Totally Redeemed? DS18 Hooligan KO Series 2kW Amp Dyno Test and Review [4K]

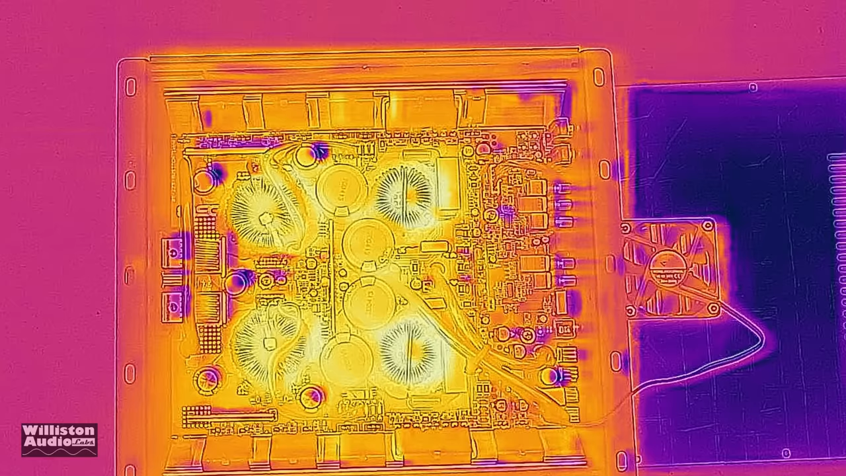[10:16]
you can actually see some of the components but i